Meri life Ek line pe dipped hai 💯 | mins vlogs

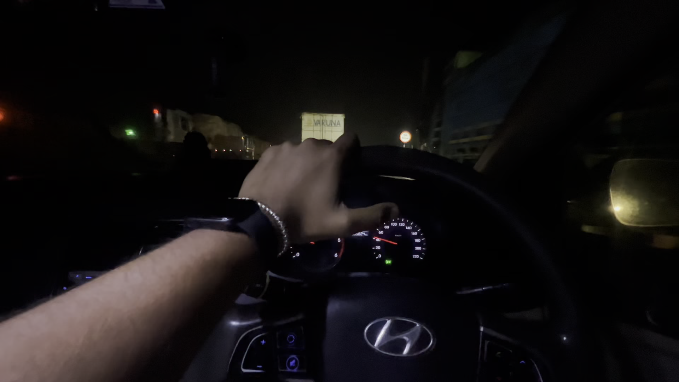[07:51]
आपने कर पर क्योंकि बहुत ही नियना रही है मुझे अभी क्यारा बजने वाले है आइधिंक साड़े बारा बजे कोल जाएंगे साइध अभी यहां से 75 या 80 किलोमेटर है 80
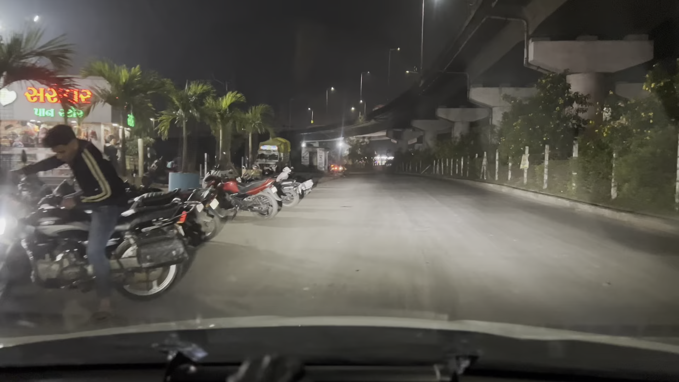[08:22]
अपी होगा साइध तो गाइज अभी नौसारी पहुंच गए और देखते हैं जरौर काटियावारी ओपन है की नहीं ओपन है